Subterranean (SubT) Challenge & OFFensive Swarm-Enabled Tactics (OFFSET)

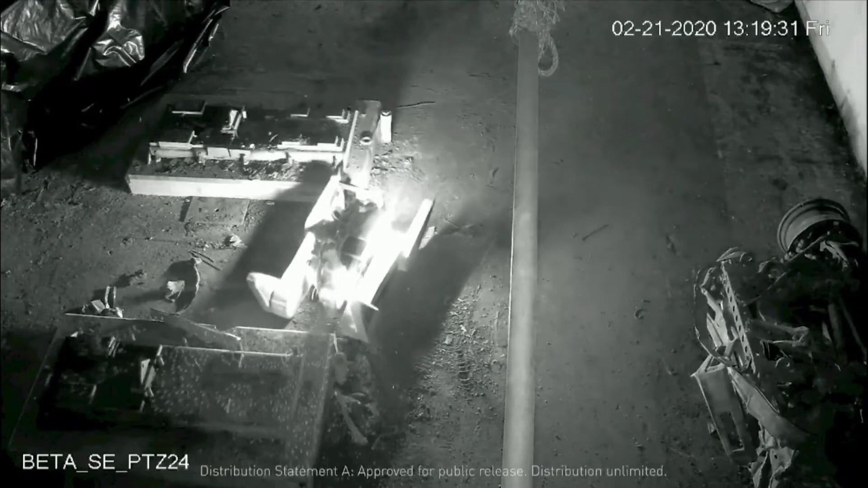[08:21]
To effectively respond in these scenarios, robots must be capable of providing time-sensitive situational awareness, exploring unknown and complex environments,
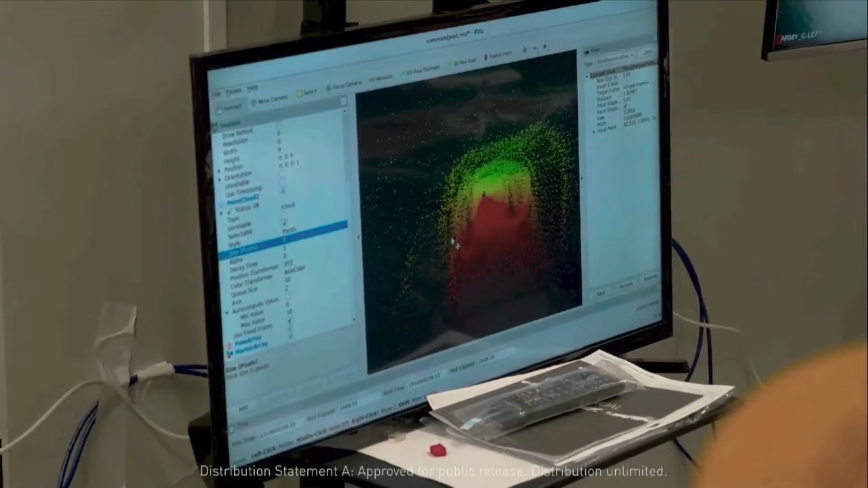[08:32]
providing accurate maps with geo-referenced locations of important artifacts,
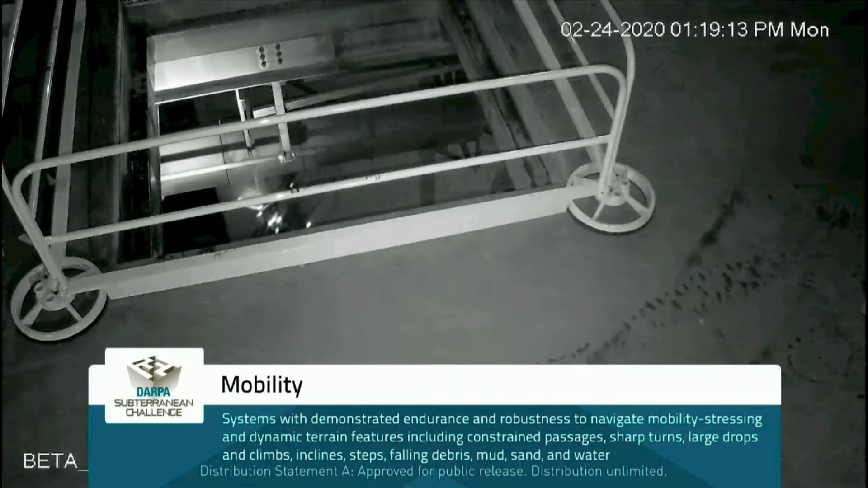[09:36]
including constrained passages, sharp turns, large drops and climbs,